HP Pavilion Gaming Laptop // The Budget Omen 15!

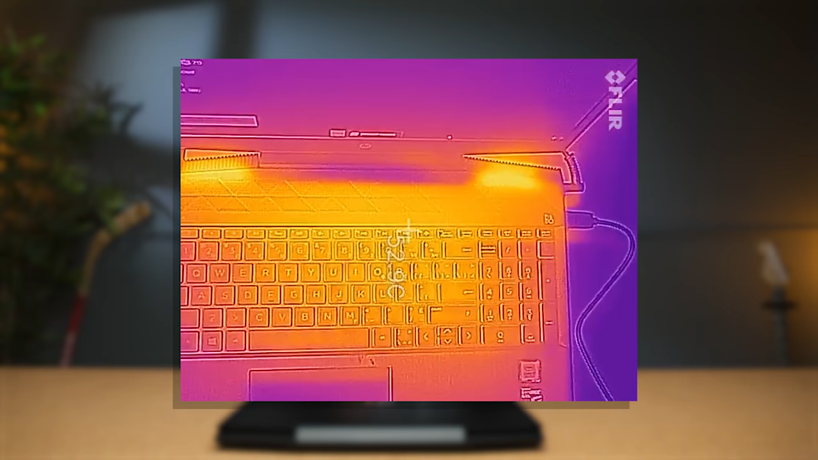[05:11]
The surface temperatures of the keyboard hovered around 50 degrees Celsius and I would have loved to see that to be slightly lower.